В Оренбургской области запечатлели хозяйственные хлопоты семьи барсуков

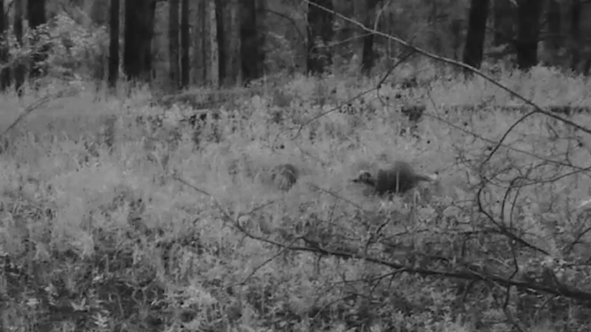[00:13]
Сотрудники заповедника предположили, что самец и самочка заняты обустройством собственного жилища.
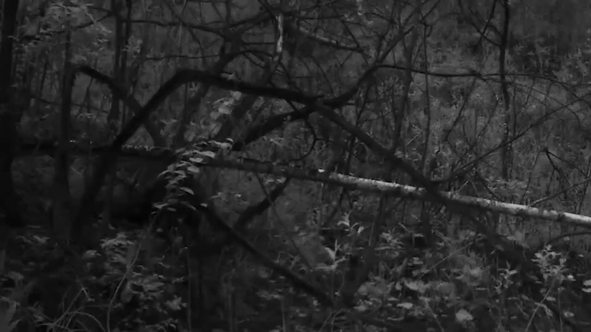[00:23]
При этом животные нашли новый дом недалеко от своих родителей. Они предпочитают поколениями селиться в одной и той же местности. К слову, в паузах между хозяйственными хлопотами у животных находится время и для разминки, и для вкусных перекусов. Умелый охотник барсук иногда добывает 50,